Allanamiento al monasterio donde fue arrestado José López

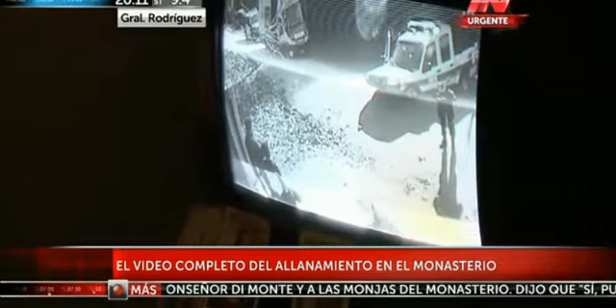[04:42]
Este es el sistema de seguridad, y esta debe ser la habitación de Alba, porque Radizani dijo que el control de las cámaras lo tenía la hermana Alba,